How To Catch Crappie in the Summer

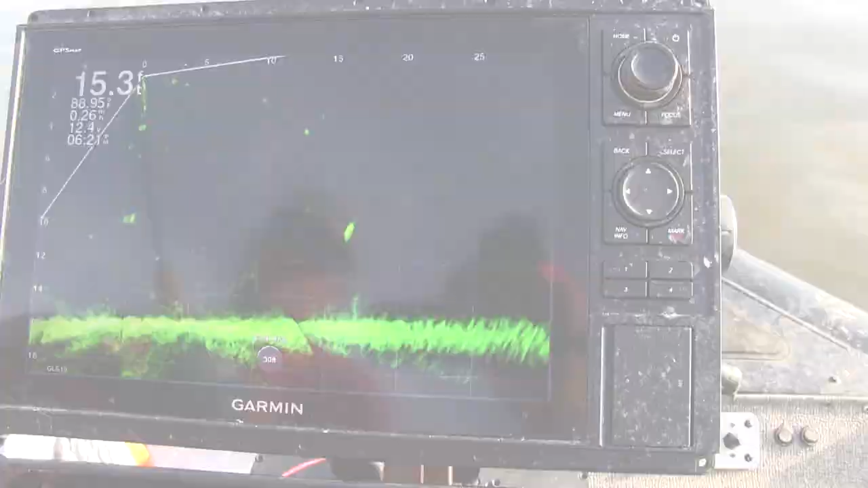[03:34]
All right. We've got to get just a little closer to him. Is that the fish right there? Yeah, that's the fish.
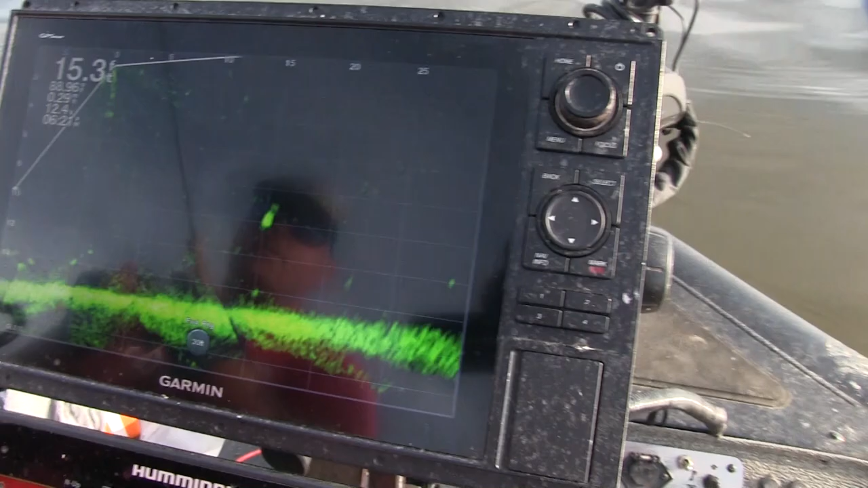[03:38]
All right, guys. So you watching heat of the summer, sweltering heat. The jig is going to come right down on him.
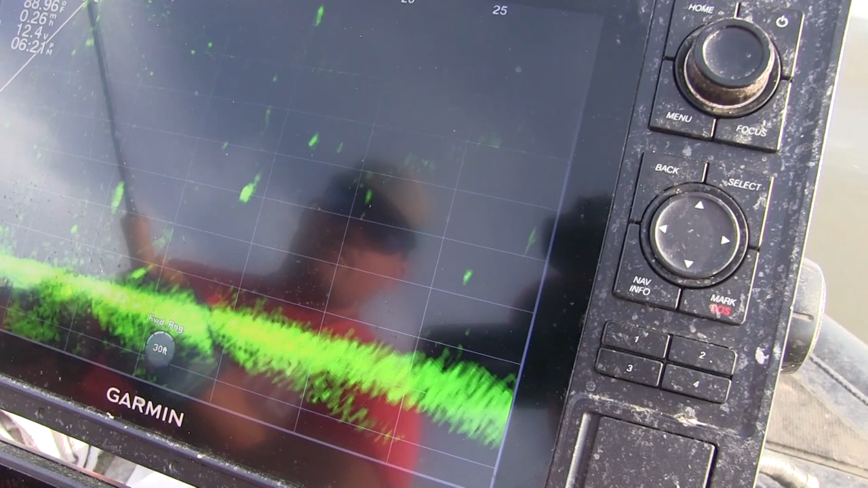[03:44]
Let's see if we can coerce him into feeding a little bit.
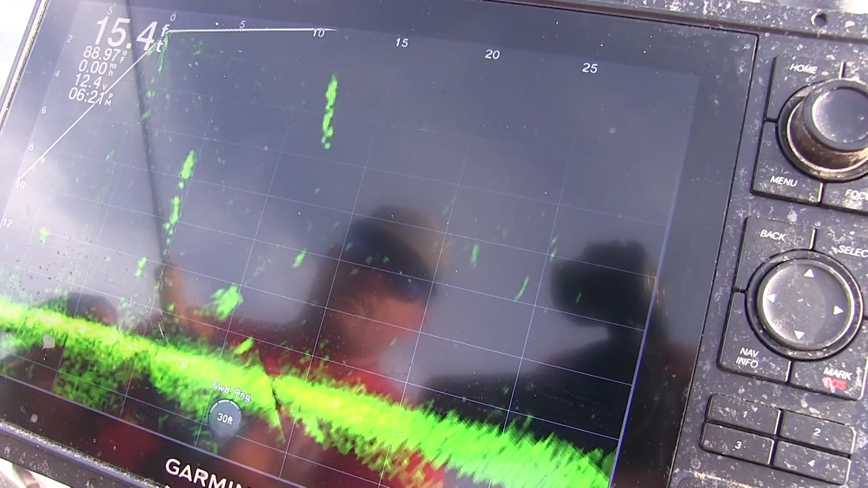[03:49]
He's chasing it. He's chasing it. Oh, look at that.
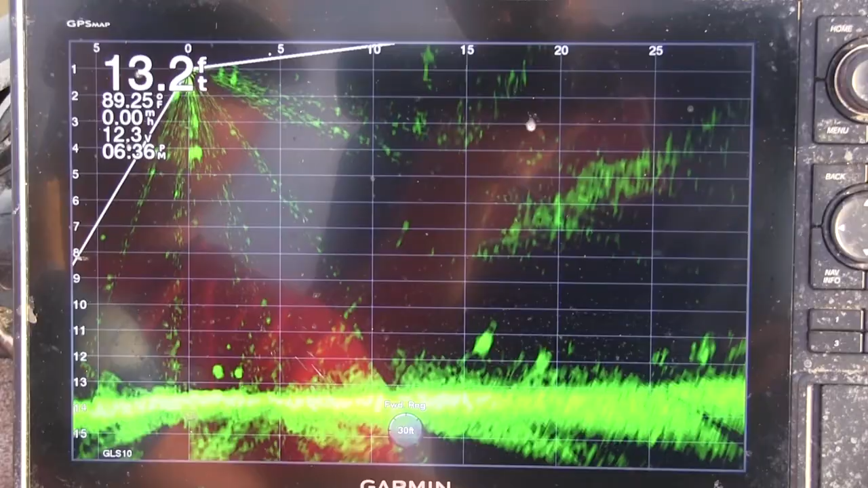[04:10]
On screen: depth 13.2 ft
We're going to drop down on him again. See if he wants to come up and eat. You're looking in the same spot as last time. Uh-oh. There he comes. Oh, look at that. Second time.
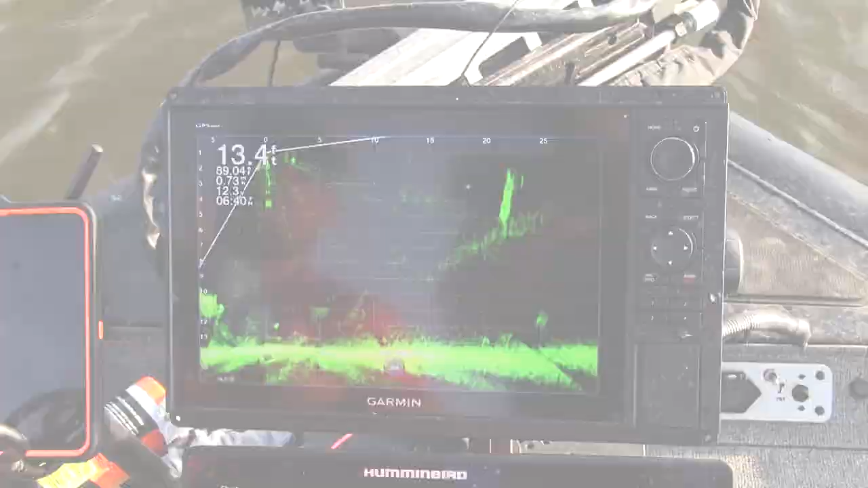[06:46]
All right, so watch those two on the bottom corner right down there. Keep an eye on what he's doing.
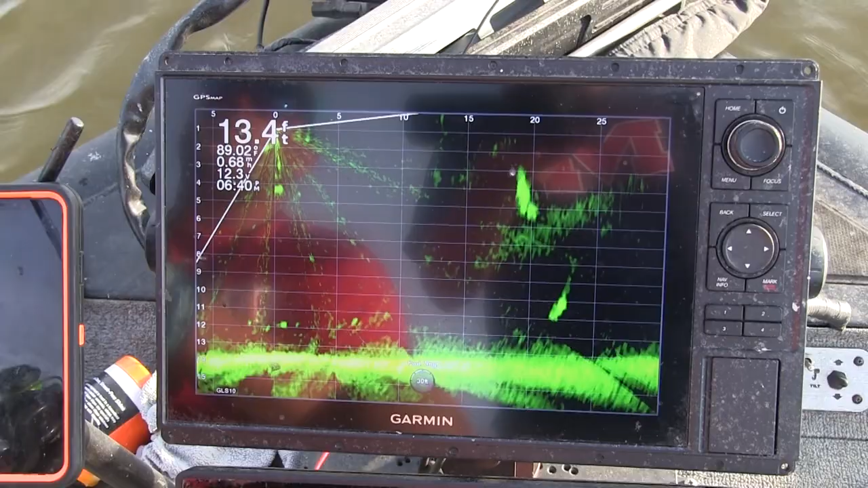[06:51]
On screen: depth 13.4 ft
We're hoping that they're going to come up and eat this jig tipped with a crappie fireball. Let's see where they're going to go. They're moving a little bit. They're moving fast.
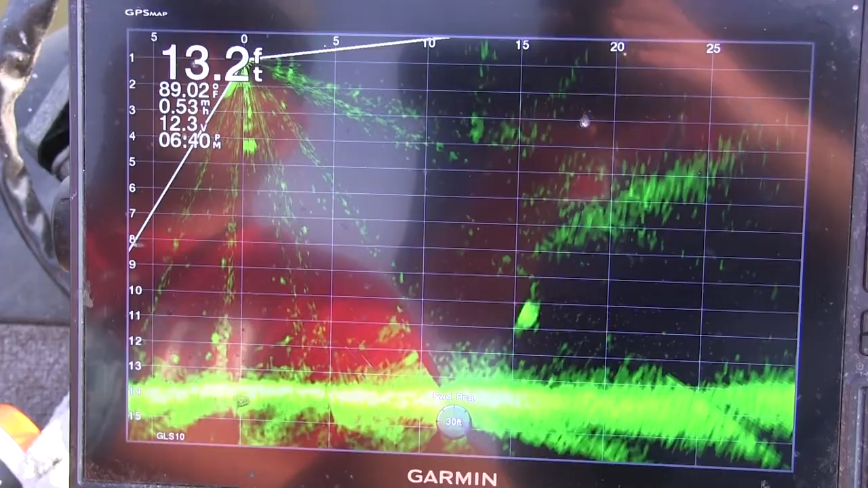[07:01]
On screen: depth 13.2 ft
There we go. We got them now. Look for his, see his bait right above them falling down. And right on the fish's head. There he comes. Oh, look at that. He crushed it. You saw it. And that's another monster. My gosh. What a slab. This is, this is unreal.
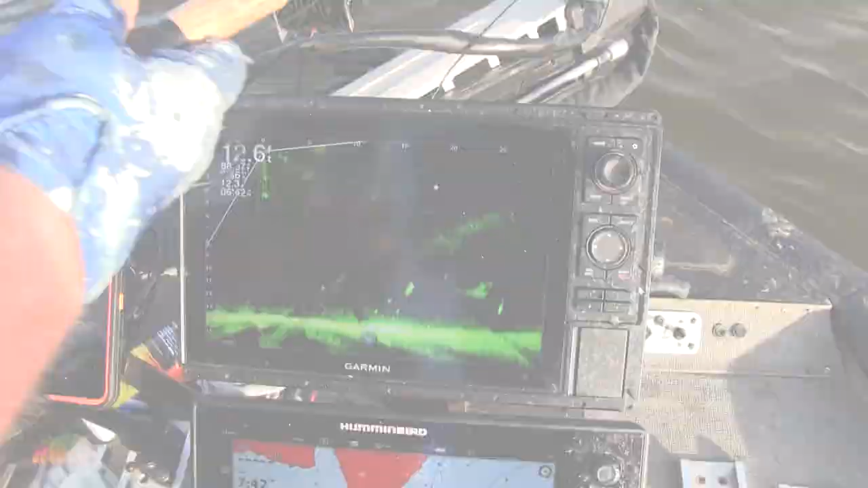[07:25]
All right. Follow the middle of the screen. There it is.
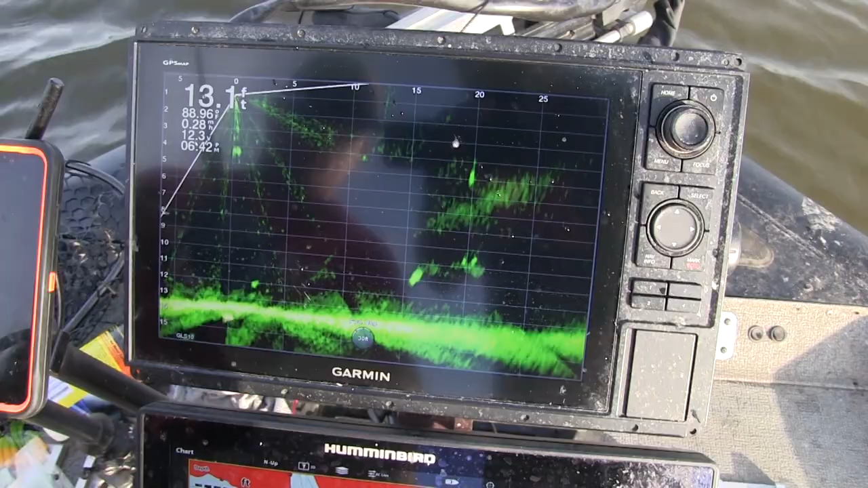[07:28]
You can see his jig coming down. Right on top of the fish's head.
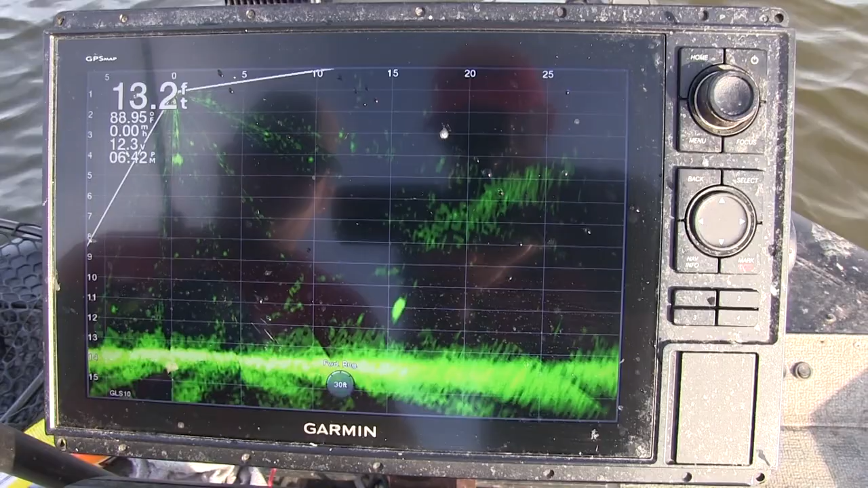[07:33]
On screen: depth 13.2 ft
And will he move up to get it? Yes, he will. Like a video game?
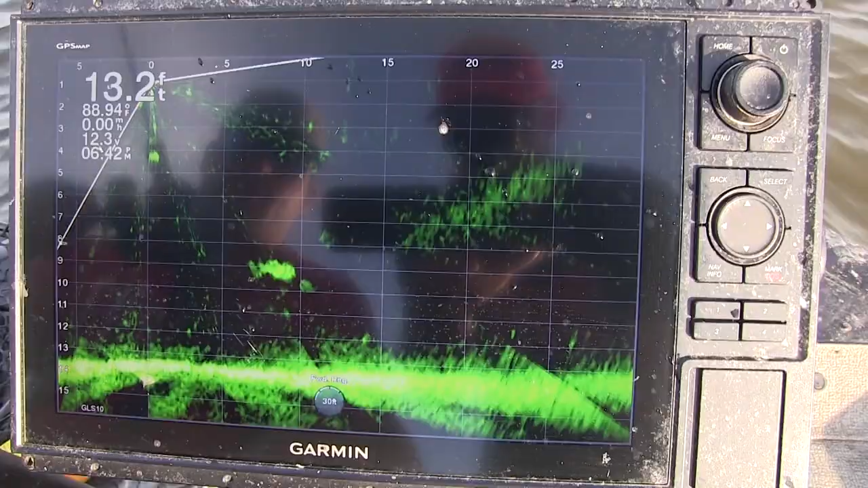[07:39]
On screen: depth 13.2 ft, water 88.94°F
Ooh, he came up and grabbed it live here in the summer months.